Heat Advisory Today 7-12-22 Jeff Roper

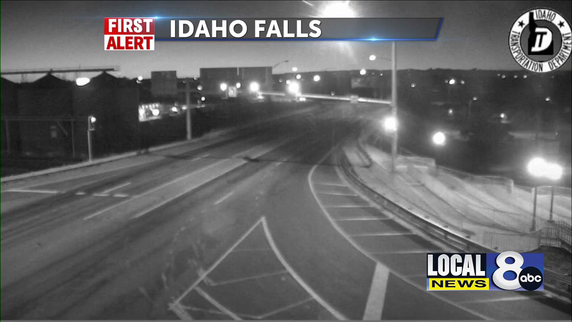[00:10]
It is just going to be smoking. That's a live look at Idaho Falls there at 20 and 15 before the cameras change over.